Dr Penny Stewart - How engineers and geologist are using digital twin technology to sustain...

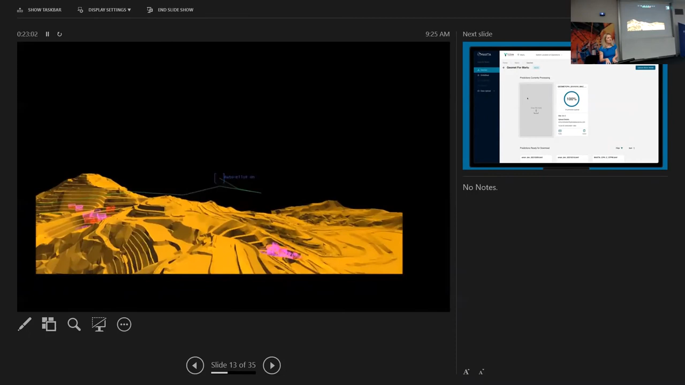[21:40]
so there was about a thousand or two thousand records in the database and
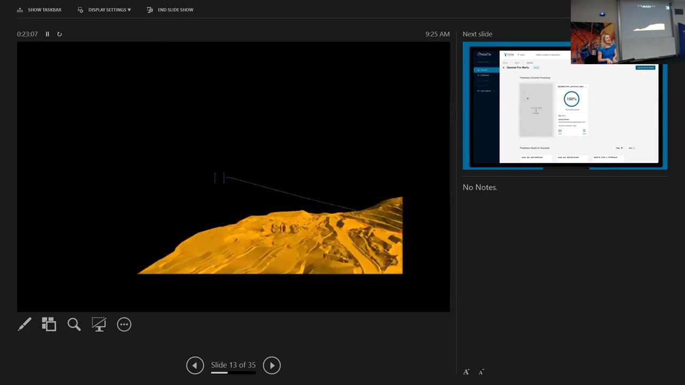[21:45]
then built a machine learning model which then populates based on the block model variables so there would be around i think this one's got